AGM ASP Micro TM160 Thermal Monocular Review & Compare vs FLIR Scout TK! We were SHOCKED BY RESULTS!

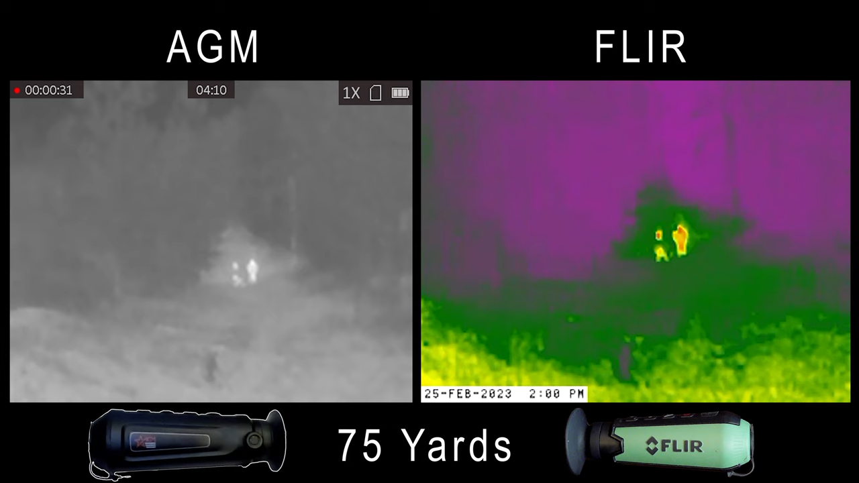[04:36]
I can still see that I have three heat signatures, but I can't exactly tell what they are. The zoom feature on the AGM is still slightly
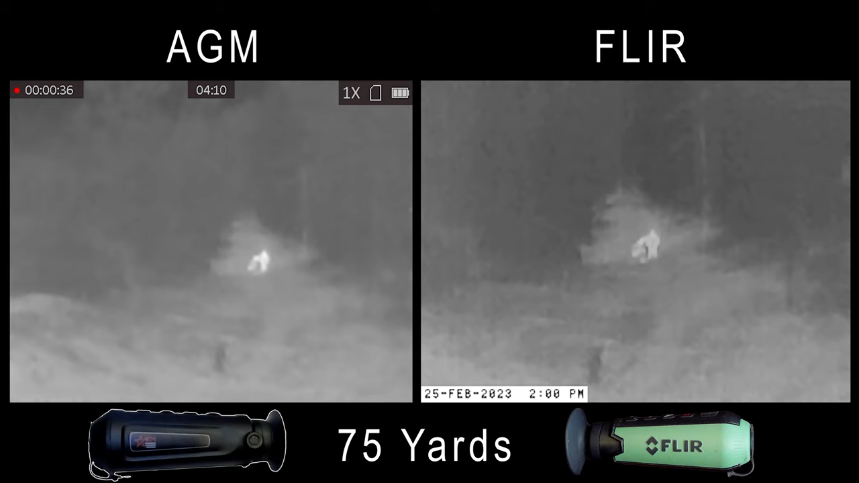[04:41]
useful in that I can still see that I have two humans out there, but I can't tell what Pepper is. At 100, the AGM looks noticeably foggier to me. I can still see the two larger heat signatures, but here's the main difference. Watch when Pepper runs across the screen. She's barely visible on the AGM, and on the FLIR, I can at least tell that there's something of medium size out there.
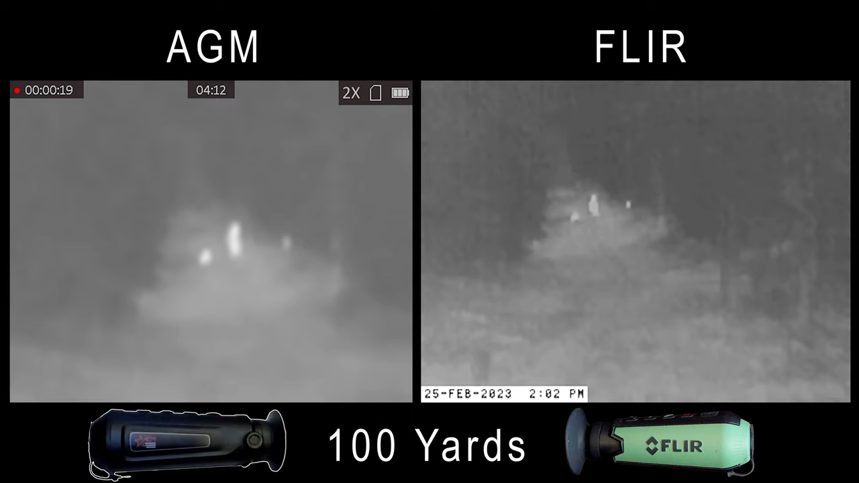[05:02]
And the zoom is minimally helpful because it's so blurry at this distance. At 125, both units are starting to struggle. I'm starting to split hairs here a little bit, but I still see slightly more detail in the FLIR.
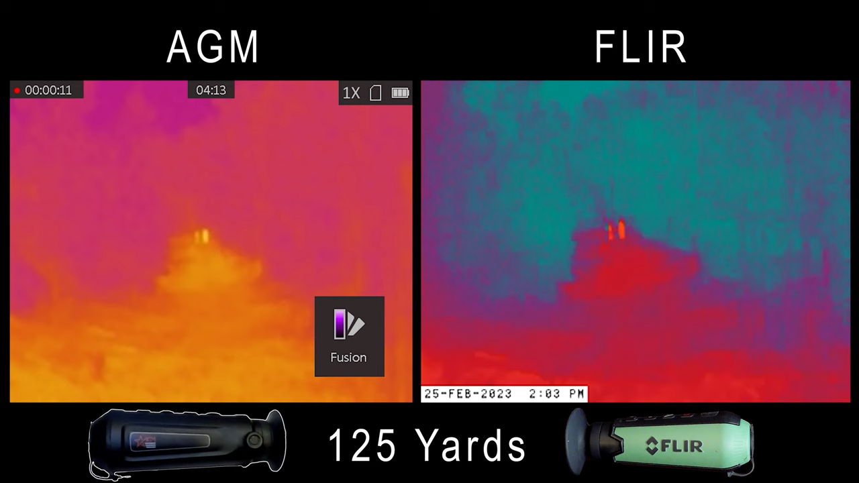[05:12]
I'll go ahead and cycle through these color palettes for good measure, and I'll show you the zoom feature on the AGM again, but again, too blurry to really be useful.
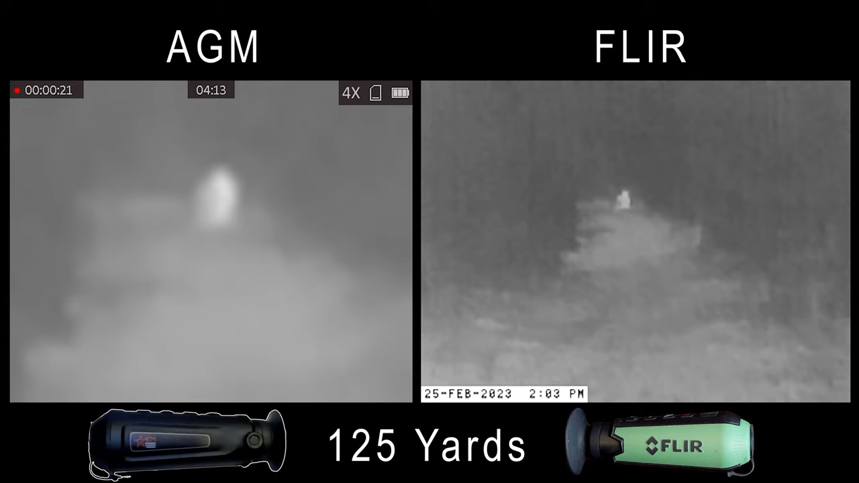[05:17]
At 150 yards, yeah, I'm not seeing much usable detail here,
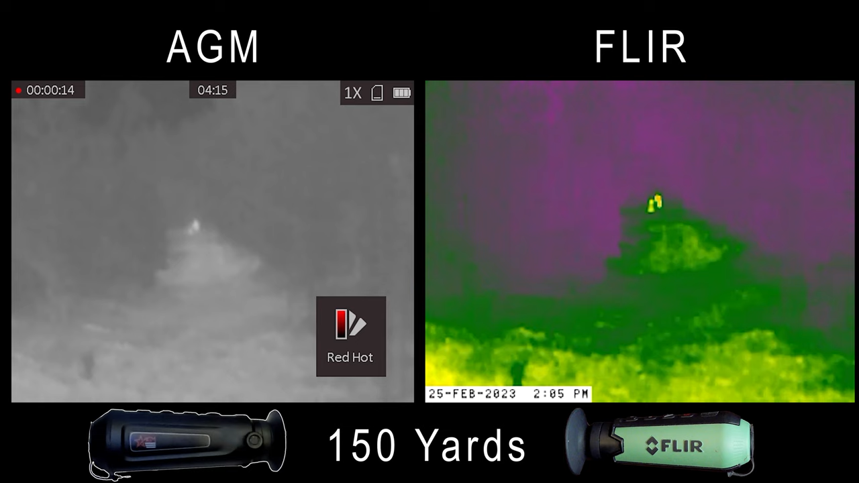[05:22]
but I guess I can see heat signatures, and that's useful if I was tracking down game.
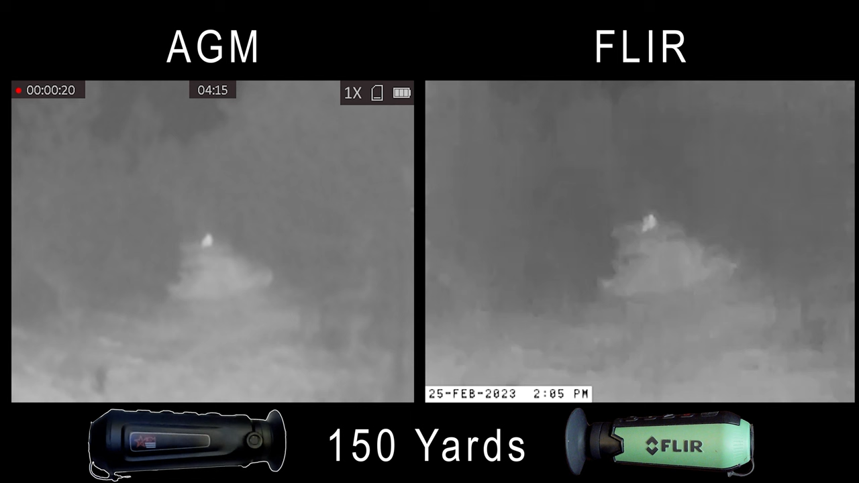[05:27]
But I did recognize a unique opportunity from having Dad and Ryan this far away. Go back a little further. Going back to the very end back there.
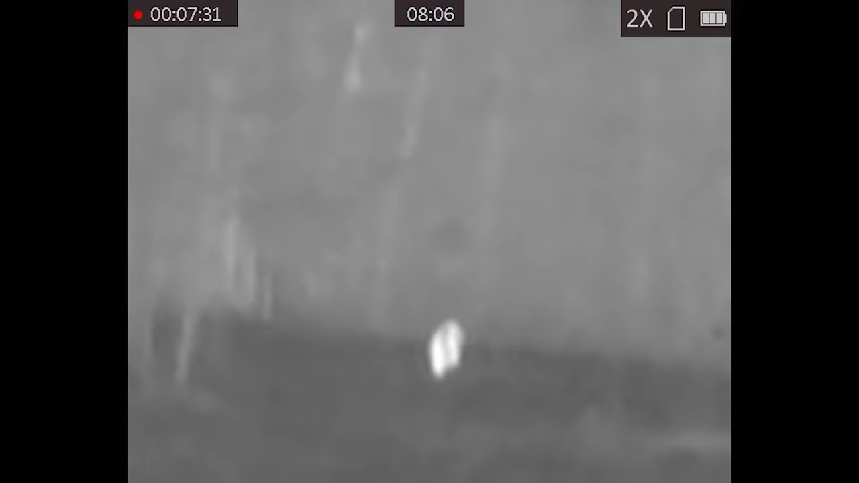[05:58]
I didn't really find it that useful. Battery life is superior on the AGM, basically double that of the FLIR, but I've never found battery life to be an issue with either unit.
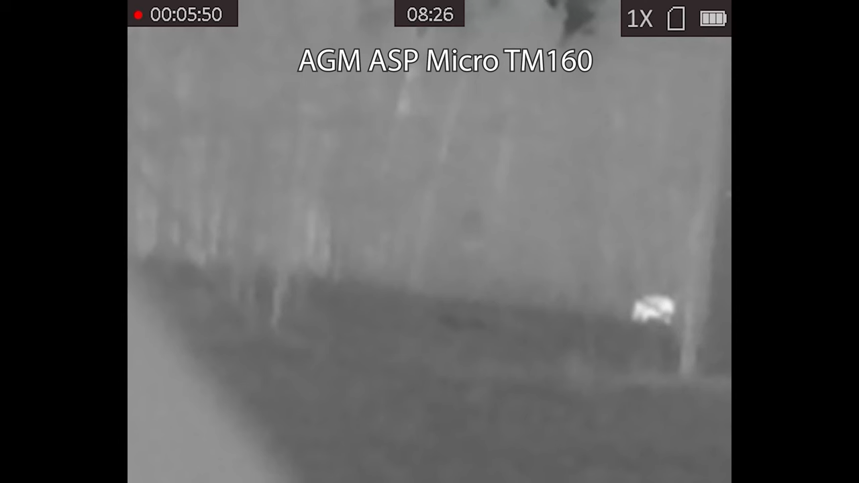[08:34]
More often than not, we're using thermals when we're pig hunting, and that's how we tested this AGM. We had a nice boar come in at about 35 yards.
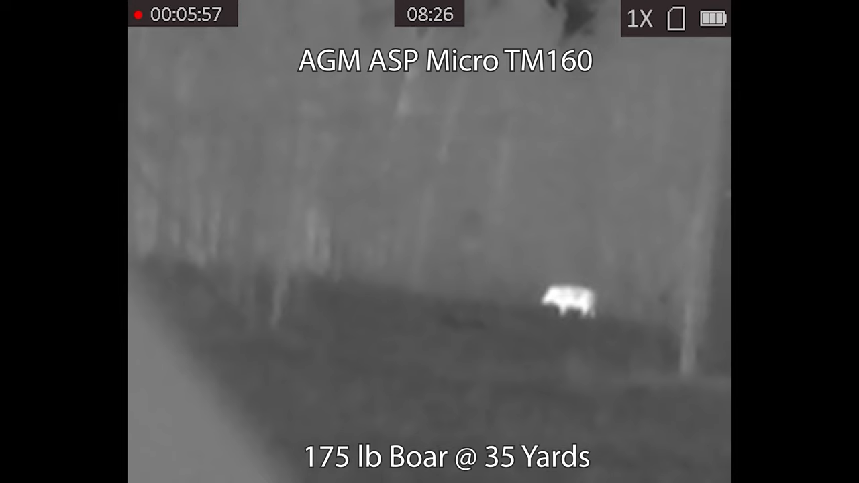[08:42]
Things that jump out to me about the AGM are that just like we saw on the range test, at this distance,
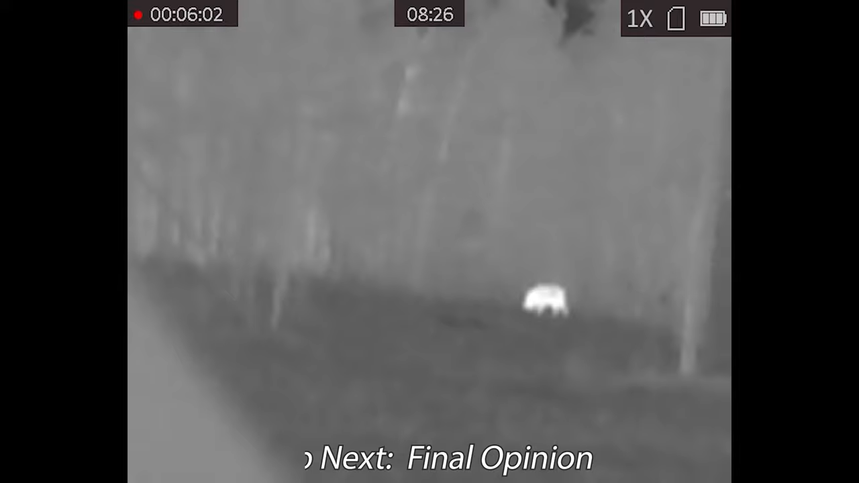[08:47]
I can clearly see the heat signature, and I can easily tell what I'm looking at. Now, this is a big pig.
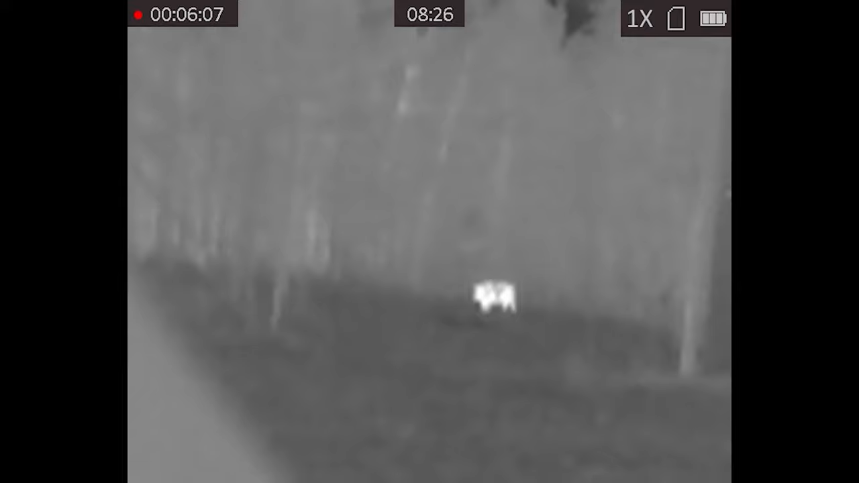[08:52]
If it was smaller, as we'll see in a second, it might have been harder to tell what it is, but the subject in the foreground looks pretty good, even if the background is overall foggy and lacks detail.
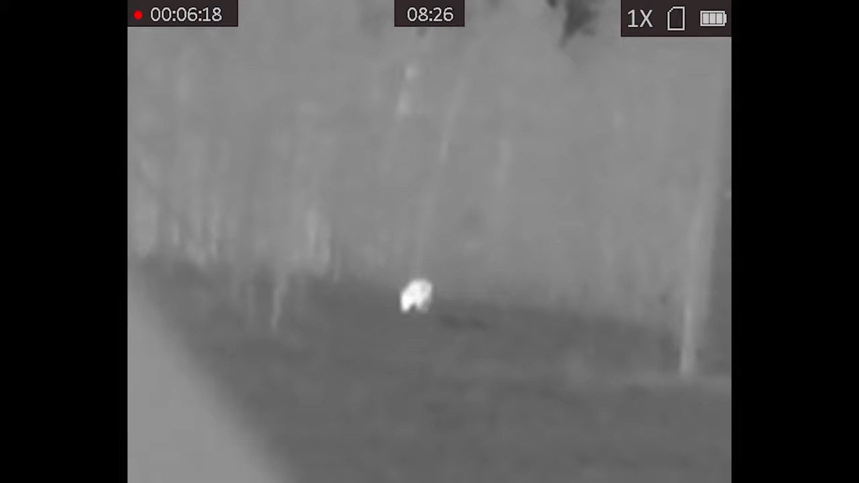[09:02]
Speaking of detail, I mentioned earlier that less expensive thermal devices often give you a less detailed view than night vision.
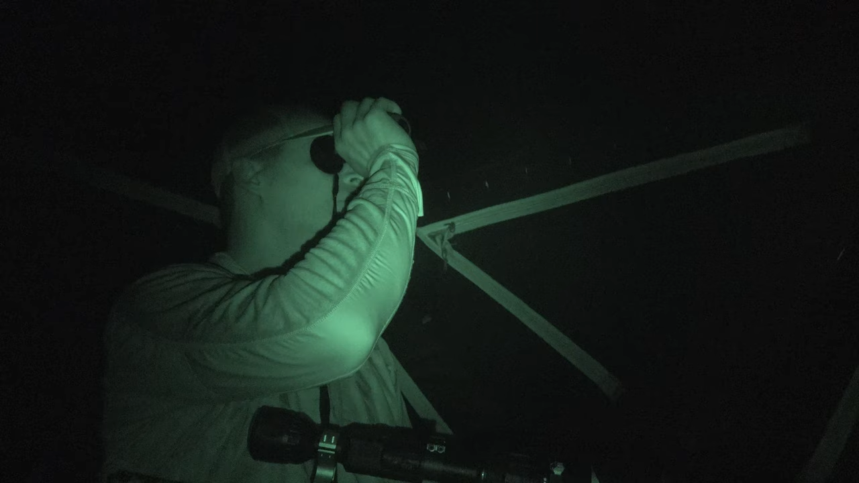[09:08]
Here's a comparison that explains why I'd say that using the ATN X-Sight 4K Pro night vision scope.
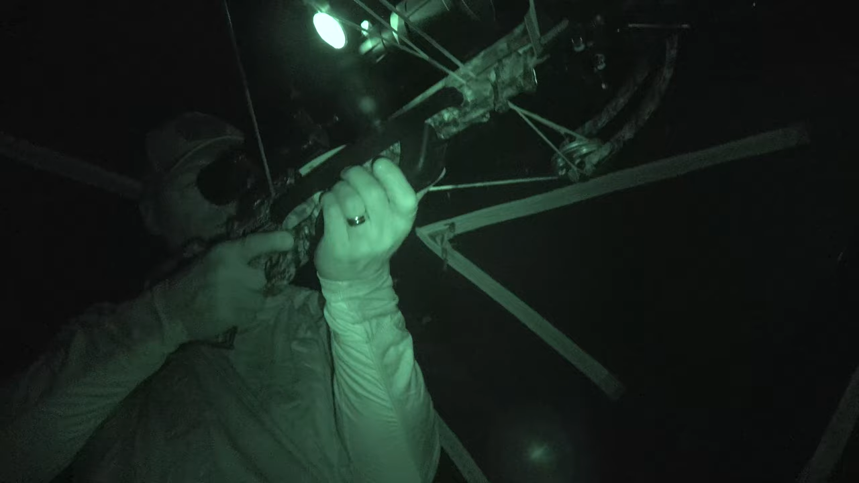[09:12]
Night vision and thermals both have their uses, so you have to think carefully about which is right for you.
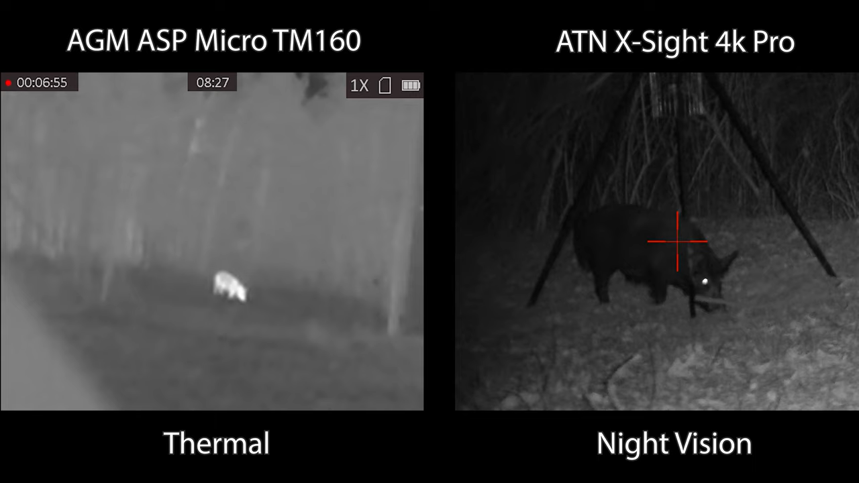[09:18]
All right, back to the AGM. Here's a look at the digital zoom in a real-world scenario. Again, it's too blurry to be very useful. I found the four color palettes to be more than adequate.
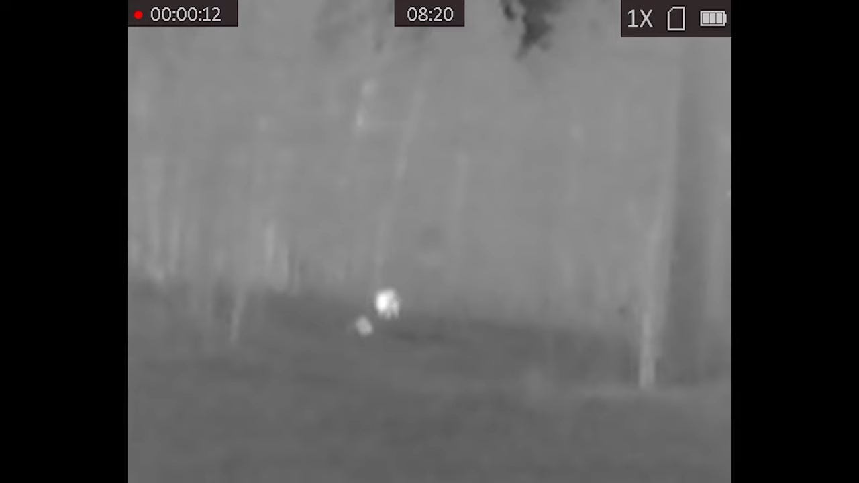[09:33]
For comparison's sake, here's that pig walking back into the clearing from the back and a fat raccoon walking in from the left.
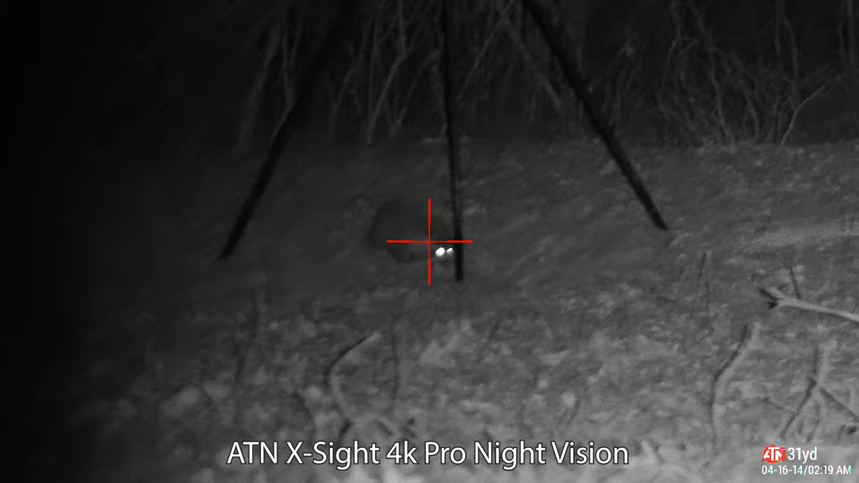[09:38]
Seriously, y'all, that might be the fattest raccoon I've ever seen, so this is about as good a heat signature as you're ever going to see from one on this unit.